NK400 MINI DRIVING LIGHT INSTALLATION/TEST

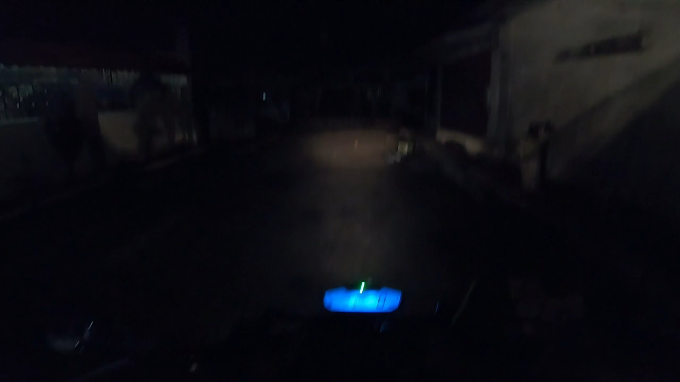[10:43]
So, papakita ko sa inyo yung pre-install natin na mini driving light version 6. So ayan yung ano ko, yung stock light. So ito yung ano, mini driving light natin. So ayan siya. Ayan, yan yung low, then yung high, yan, sobrang liwanag, sobrang taas.
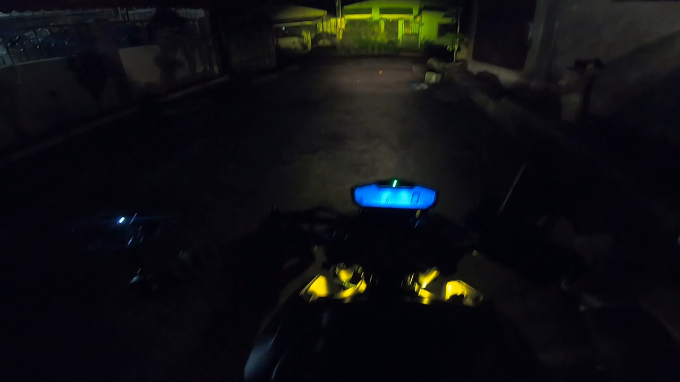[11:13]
So pag pinatay mo siya, kinunay ko siya sa passing light, sabay yung dilaw saka puti. So ayan, ayan, sobrang maliwanag siya. So try natin sa daan kung anong
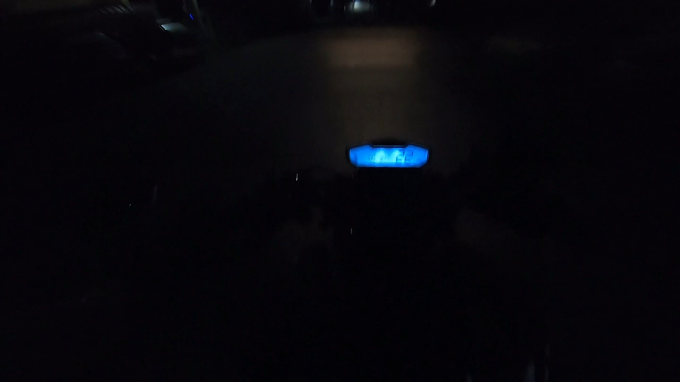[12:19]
Then pag yung puti lang, yan, makaganda.
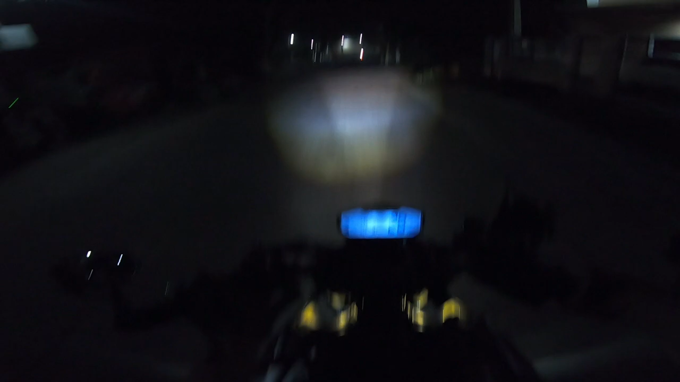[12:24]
So patayin natin, may kasalubong. So ito, nabili ko siya ng 2200 version 6 siya, yun siya pinakang model.
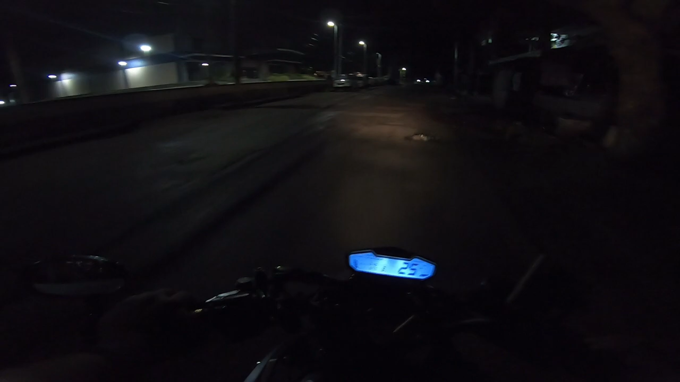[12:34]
So medyo maambon, balik na tayo. So ayan siya guys, yan yung stock ko. Tingnan nyo kung gaano kahina.
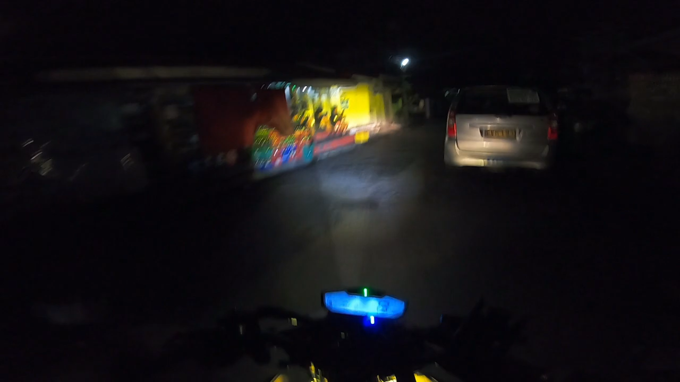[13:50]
Liwanag niya, di ba? Magkasabay yung ano niya, yung bright niya, yung dilaw sa kapote.